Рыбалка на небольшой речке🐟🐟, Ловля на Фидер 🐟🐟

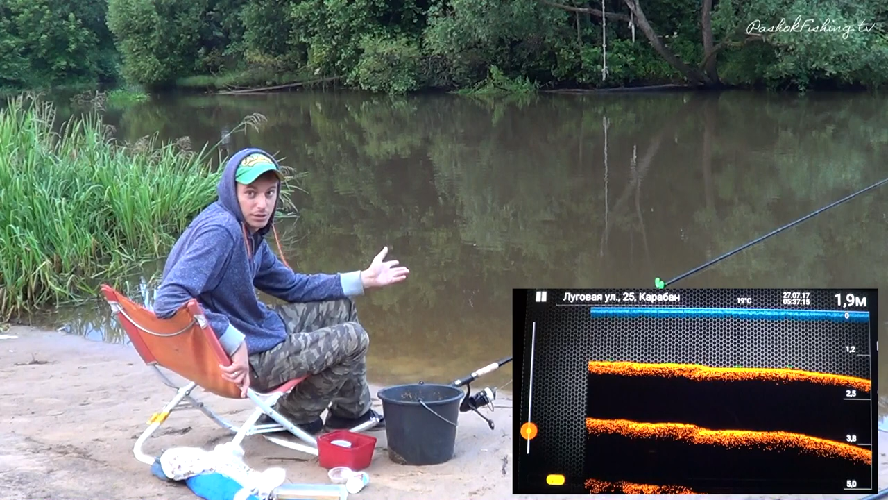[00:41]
On screen: water 19°C
1,5-1,7, вот такая вот небольшая глубина. И идет дальше свал в русло, куда русловая, видать, ямка. Вот, остановились здесь на пятачке под противоположным берегом на глубине где-то 1,5 метра. Вот. Я когда приехал, выбрал вот это место, но эхолот показал, что более перспективно спуститься чуть ниже и ловить на ямке 2,7 метра с наличием рыбы на дне. Вот. Поэтому сейчас мы перемещаемся на это место и пробуем там ловить.